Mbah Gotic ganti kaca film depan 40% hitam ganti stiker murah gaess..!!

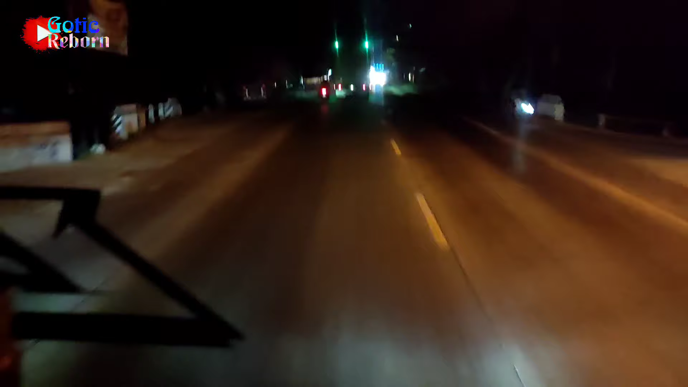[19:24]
Tapi udah lumayan loh, nggak ngeblur ya cahayanya dari depan. Udah kayak nggak kayak kemarin gitu loh. Berarti kaca filmnya juga pengaruh kemarin tuh. Udah waktunya ganti. Bening, guys.
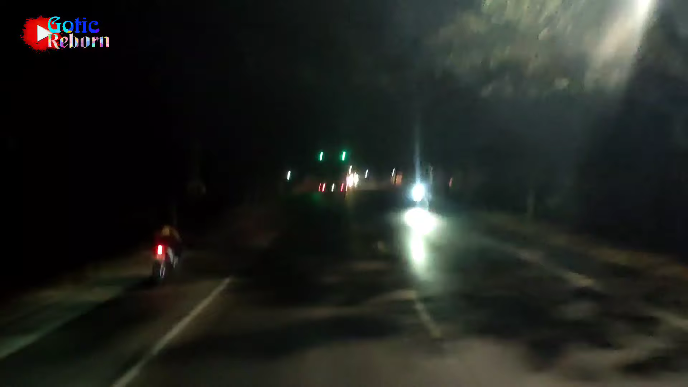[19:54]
Lasem hadir, lasem. Kalau kemarin kayak gini udah ngeblur banget tuh. Oke, kita ketemu Sam Wahyu di Iwana sambil masang running text animasi mata. Lanjut.